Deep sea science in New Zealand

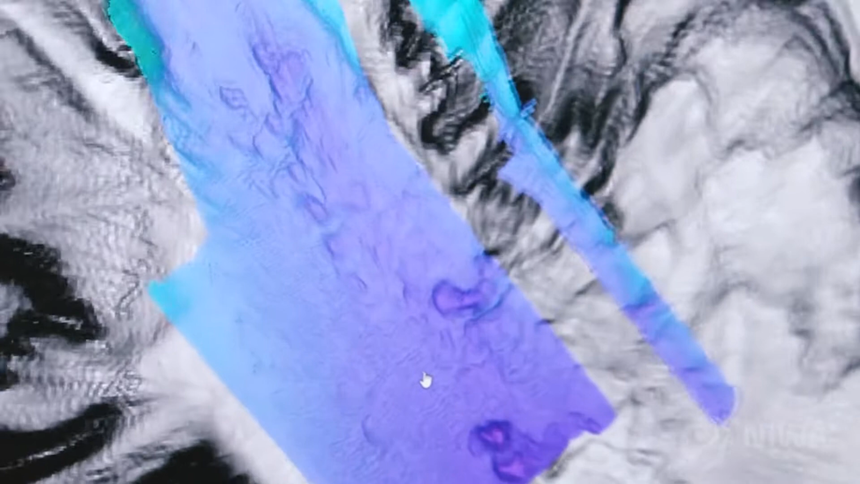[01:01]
These sites that we've been looking at just have, I mean in this case, these crazy sediment waves just all over them.
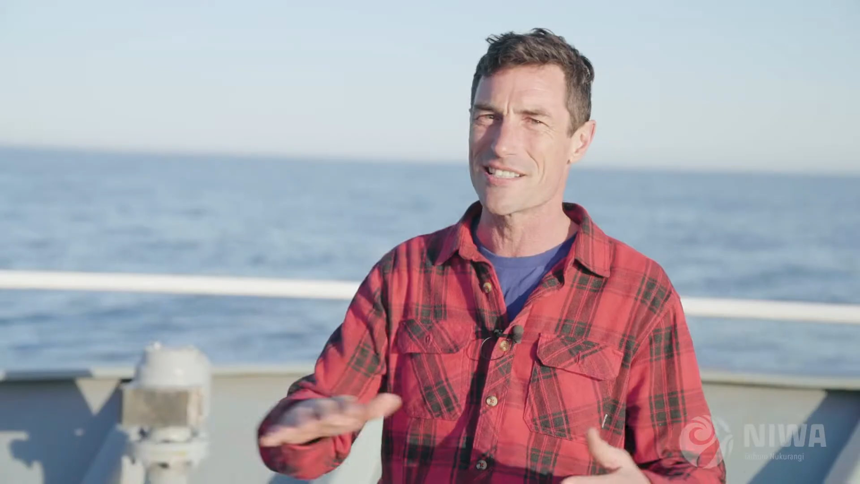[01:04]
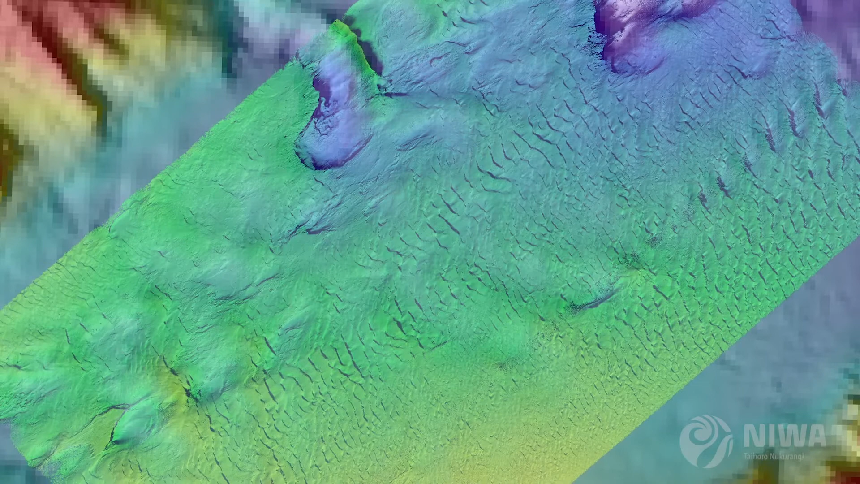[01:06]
And we had no idea that that was there. Have you seen that data? Oh, you've got to check it out. It's amazing.